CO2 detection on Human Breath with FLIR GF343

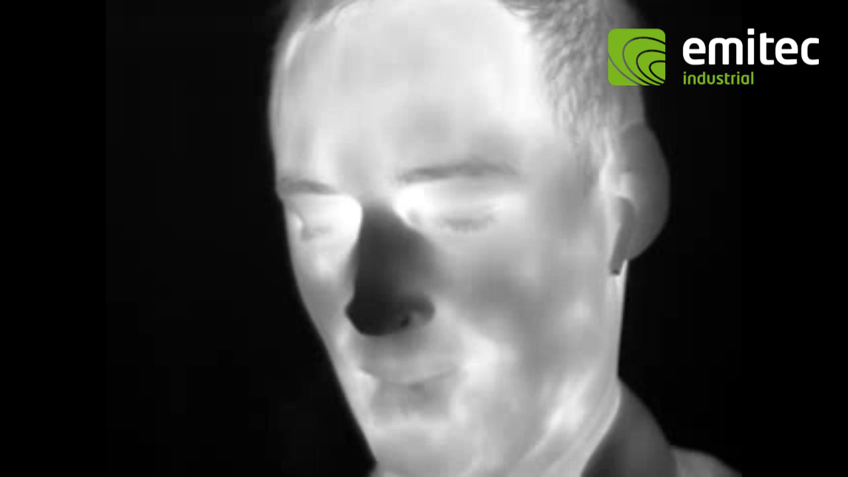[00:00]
So, bitte wundern Sie sich nicht, ich werde die Kamera selbst bedienen während den Aufnahmen und deswegen werde ich auch immer wieder näher an die Kamera gehen,
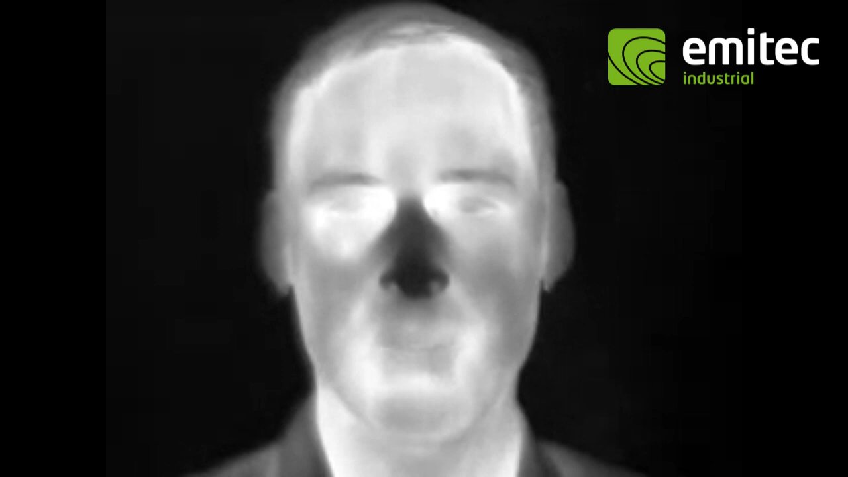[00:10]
um eben Einstellungen an der Kamera zu ändern, um bestmöglichst es zu visualisieren für Sie, wie sich unser Atem letztendlich verhält,
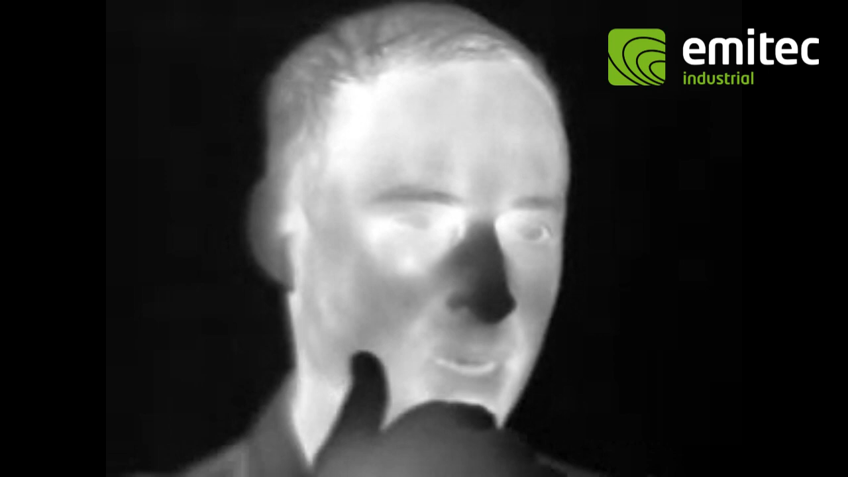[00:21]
wie er sich im Raum verteilt und was auch letztendlich die Maske daran sozusagen verändert. Oder wie dicht ist die Maske, wo strömen die Aerosole unter der Maske raus. Zuerst werde ich jetzt einmal umschalten, damit Sie sehen, so sieht jetzt, sage ich mal, das Büro der Hintergrund aus, umgeschalten auf die visuelle Kamera, jetzt wieder geändert auf die Infrarot-Kamera.
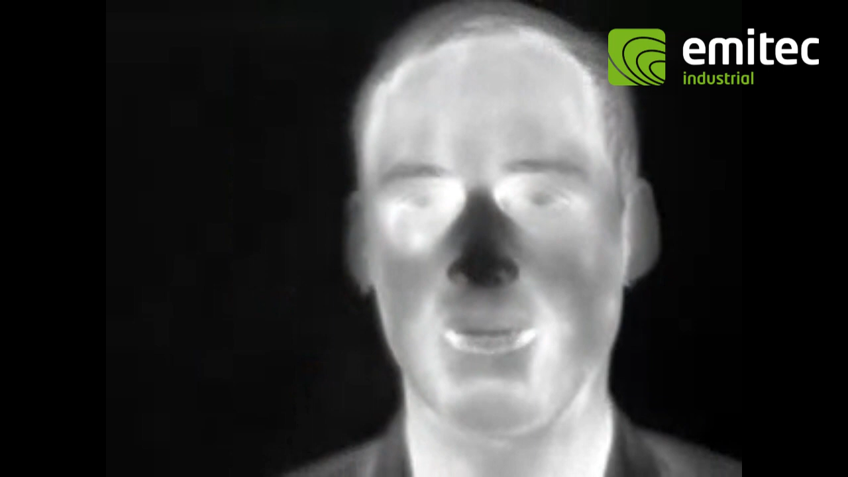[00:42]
Jetzt, im Moment, habe ich die Schwarz-Weiß-Gala aktiviert, deswegen, sage ich mal, das Schwarz-Weiß-Bild mit Weiß als heiß oder als wärmeren Bereich im Bild. Hier tut sich das menschliche Auge mit der Änderung im Bild am einfachsten.
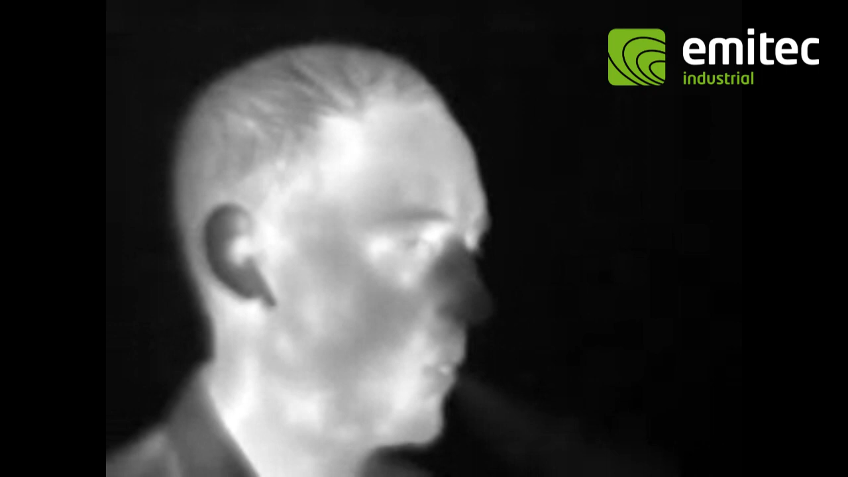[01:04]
Man sieht jetzt schon, wenn ich hier ins Profil gehe, sehr schön im normalen Modus, wo sich die Kamera jetzt noch befindet, wie sich die Aerosole, der CO2-Gasstrom aus dem Mund im Prinzip verhält.
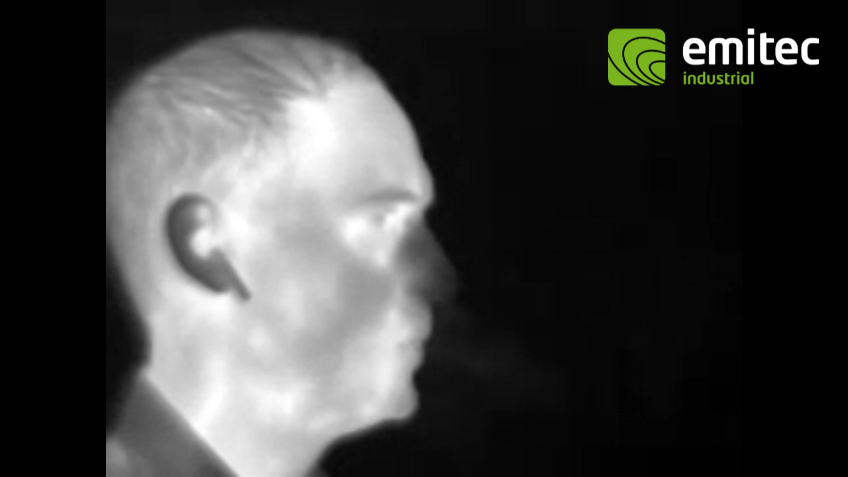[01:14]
Ich spreche jetzt noch normal in Zimmerlautstärke, also nicht irgendwie sozusagen auf einer Bühne vor Menschen. Wenn ich jetzt lauter spreche oder auch puste, entsprechend ergibt sich ein anderes Bild. Ich werde jetzt mal in den HSM-Modus umschalten.
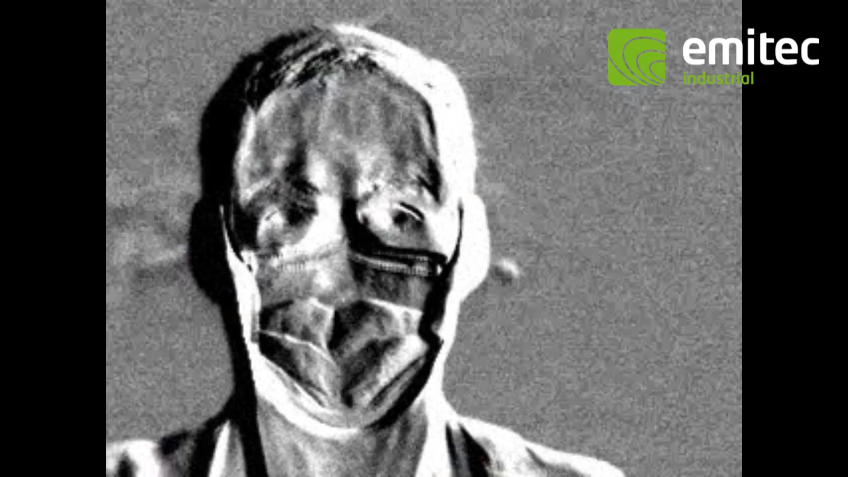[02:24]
Wie gerade eben, starten wir mit der normalen Ansicht. Wie, was kann man hier möglicherweise schon sehen?
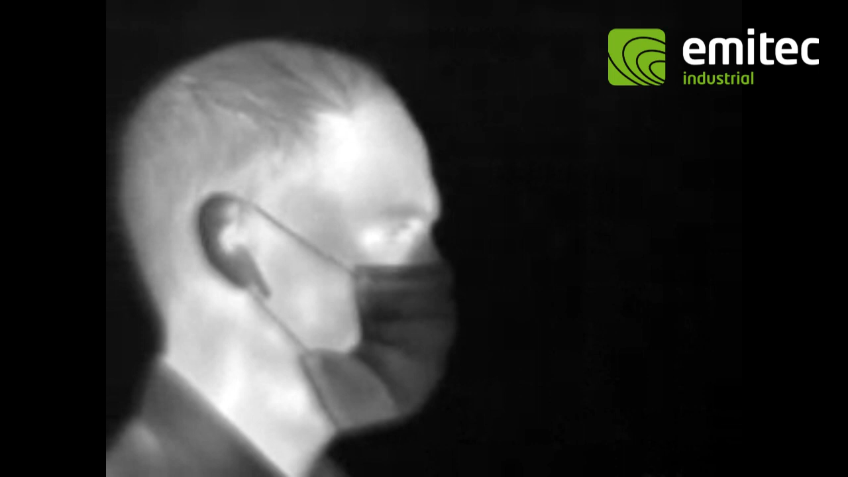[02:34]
Ich sage mal, Zimmerlautsperre sprechen, lauter sprechen, pusten.
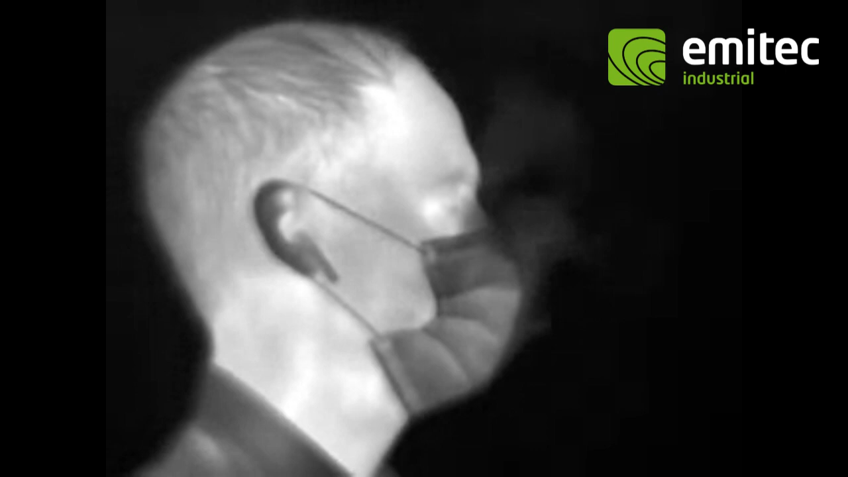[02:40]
Und das Ganze natürlich jetzt auch nochmal in diesem HSM-Modus, was übrigens für High-Sensitivity-Mode steht.